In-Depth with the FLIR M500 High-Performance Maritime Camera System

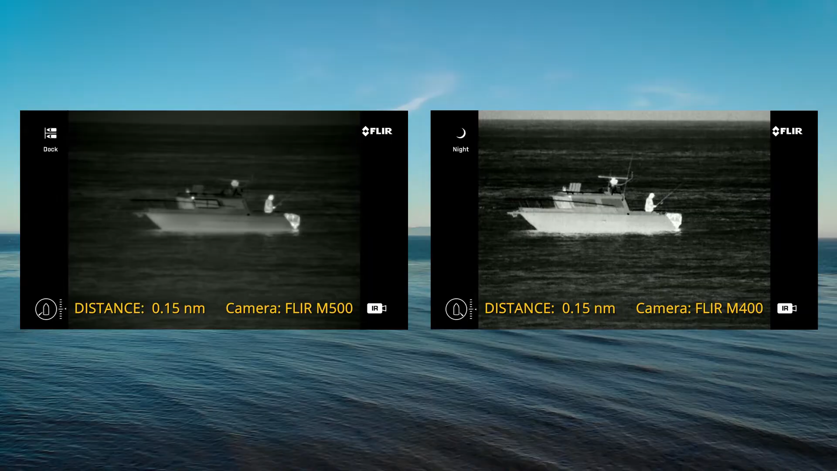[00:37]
The M500 is ideal for coastal patrol boats
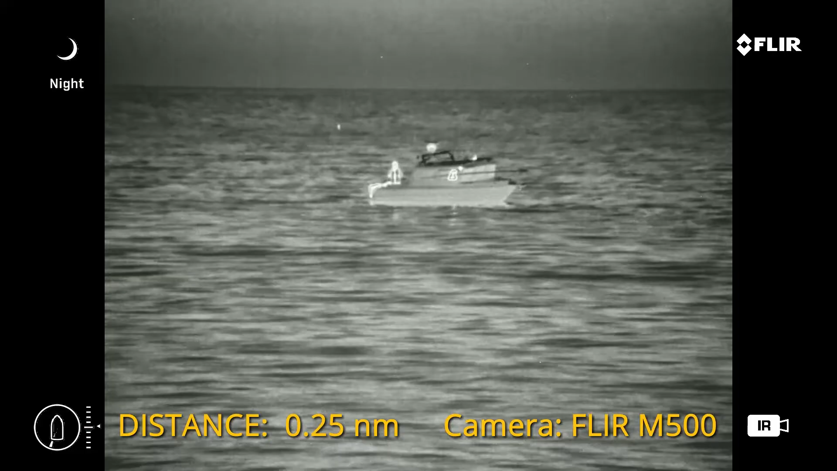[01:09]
This also gives the M500 enhanced contrast clarity and detail in every image.
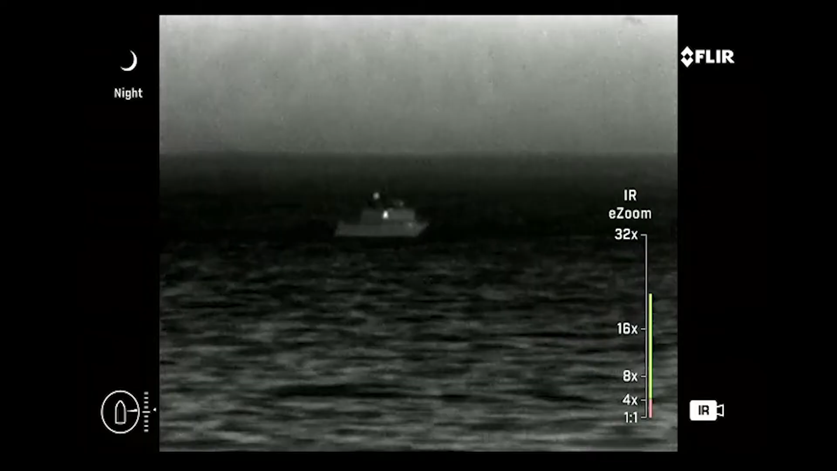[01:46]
Use the digital zoom to further expand the thermal image making maximum usage of even the smallest pixels.
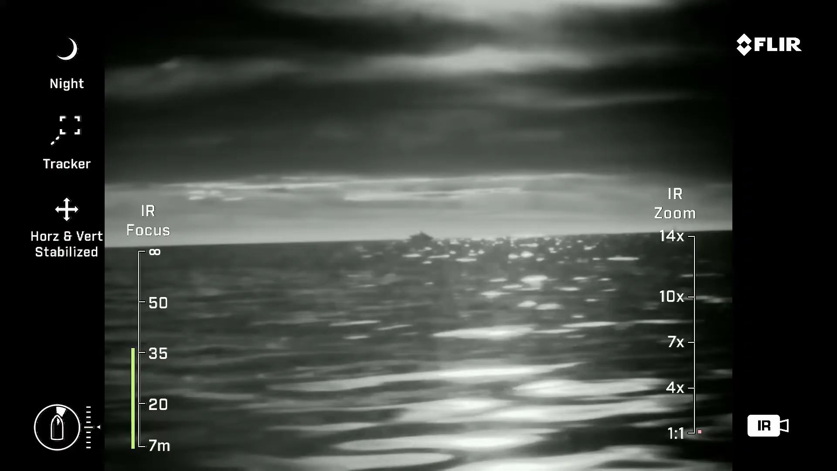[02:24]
The end result is a smooth and steady image from the camera even when utilizing its full zoom capabilities.
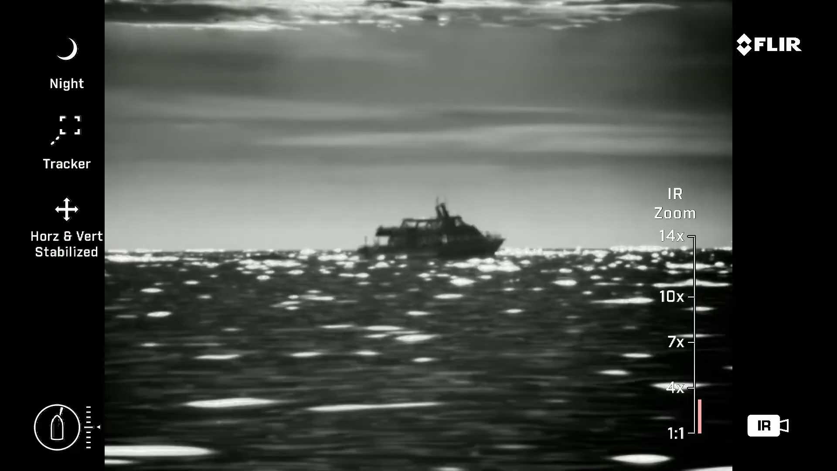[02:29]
M500 has an integrated narrow beam spotlight that can be used for lighting up targets for the daylight camera or for crew coordination.
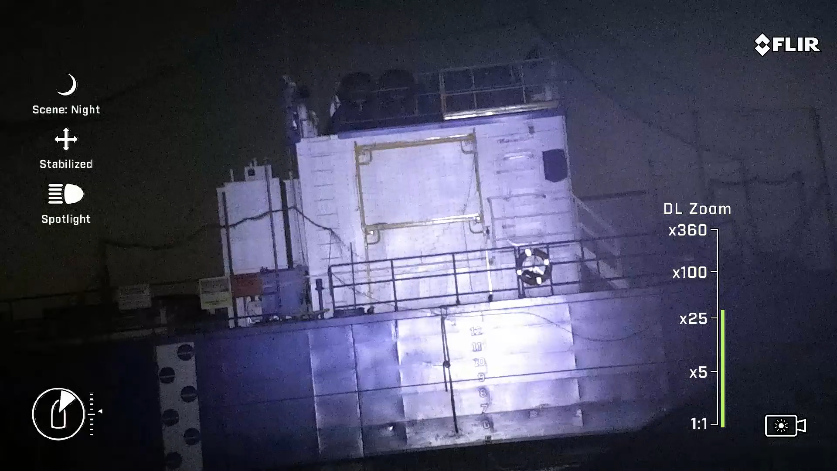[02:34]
The beam is precision aligned with the M500's thermal and visible payloads,
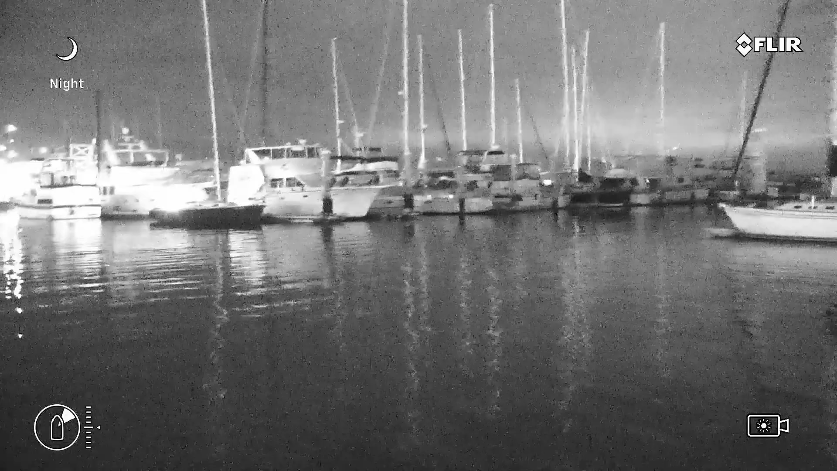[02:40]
making it easy to point out an object of interest without embarrassing
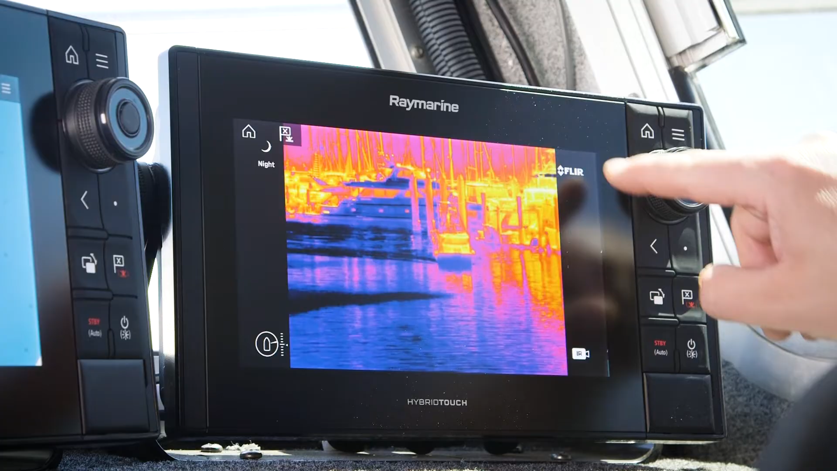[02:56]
The camera outputs a standard NTSC analog video signal that's compatible with just about any display or monitor you might have on board.
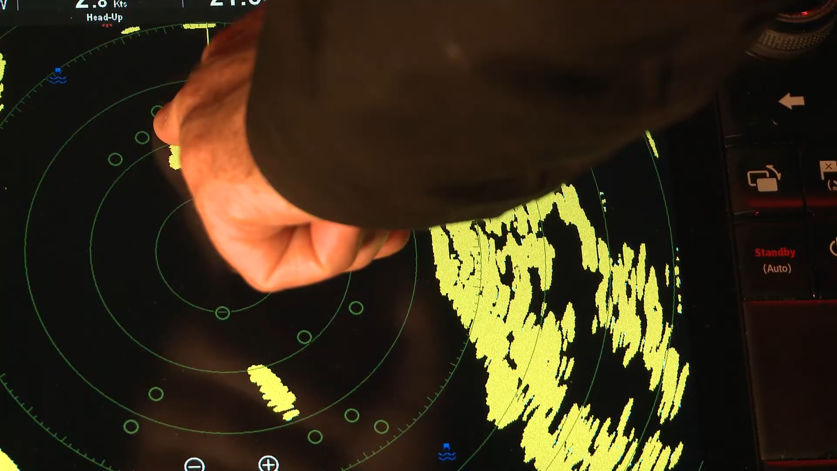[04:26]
For example, you might touch on the electronic chart or radar and the camera will automatically point at the object of interest.
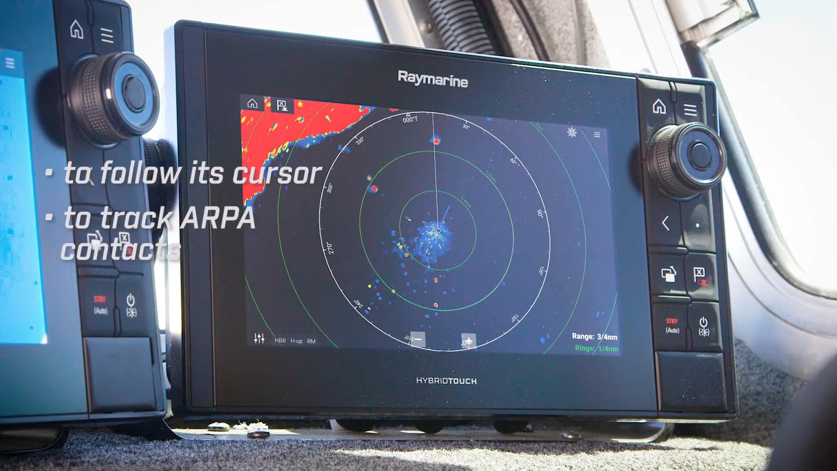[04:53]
or to look ahead towards the next program GPS waypoint. The M500 comes standard with a video auto-tracker that can help reduce operator workload by automatically panning and tilting the camera to follow a selected object.
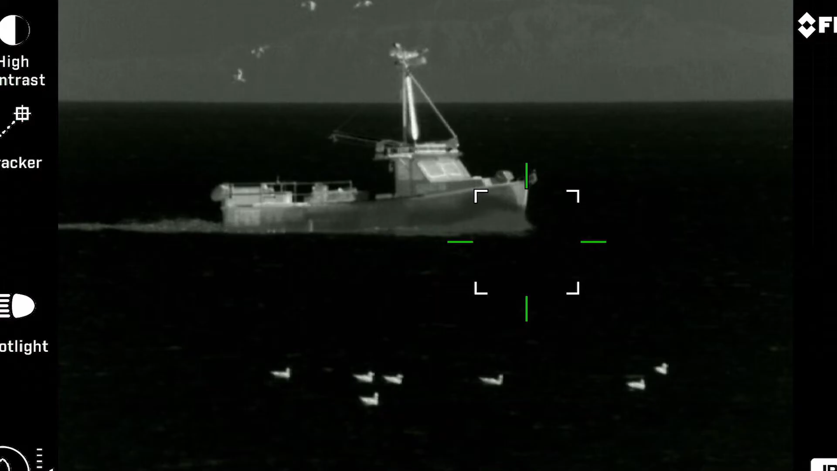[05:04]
Once the target is in track,
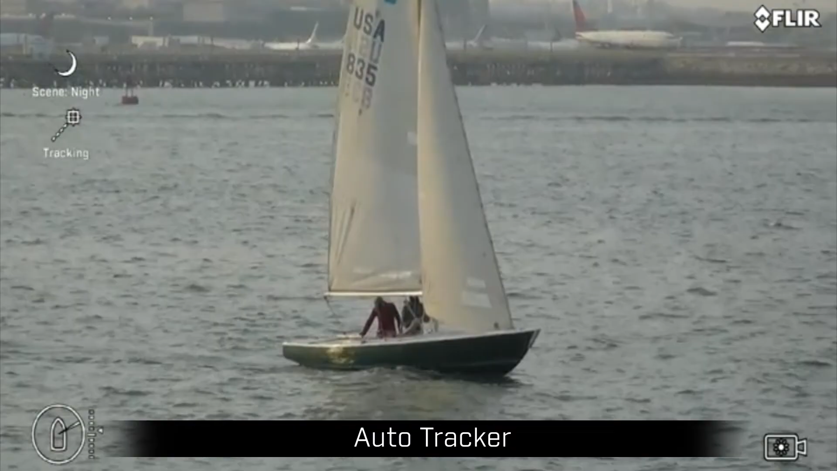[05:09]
you can zoom in or zoom out and even change freely between visible and thermal cameras.
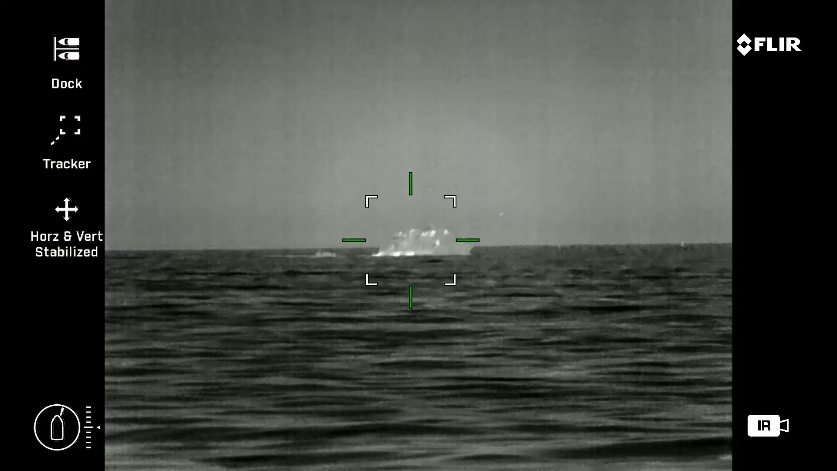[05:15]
This is an extremely useful feature for tracking fast-moving targets or targets evading pursuit.